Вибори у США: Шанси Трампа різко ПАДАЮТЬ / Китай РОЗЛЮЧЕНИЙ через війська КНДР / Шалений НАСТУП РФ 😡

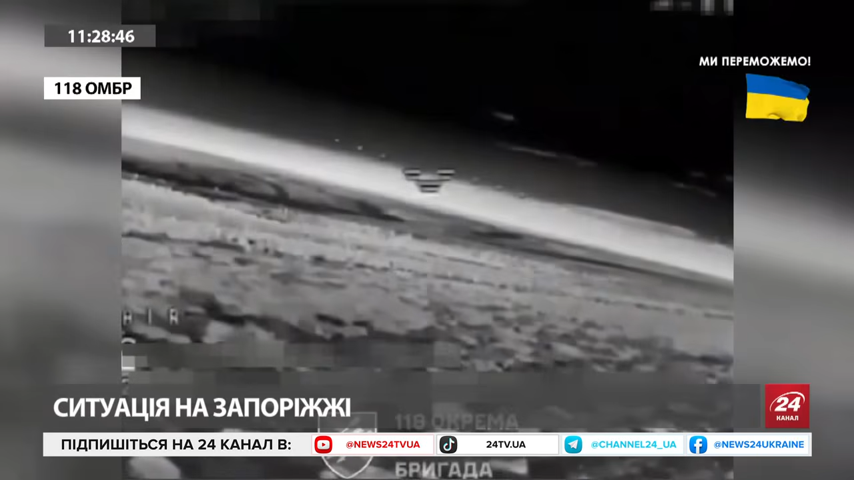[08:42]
які там тиняються вздовж лінії фронту. Ну, знаєте, наявність тепловізійних прицілів на дронах, тепловізорів, вона взагалі перевернула сучасну війну. От я навіть чув, що там військові, наче кажуть, якщо раніше пересування там різні було вигідно робити під покровом ночі, оскільки тебе не видно, то тепер навпаки, тепловізори, вони дуже прекрасно бачать людину на тлі там холодної природи і так далі.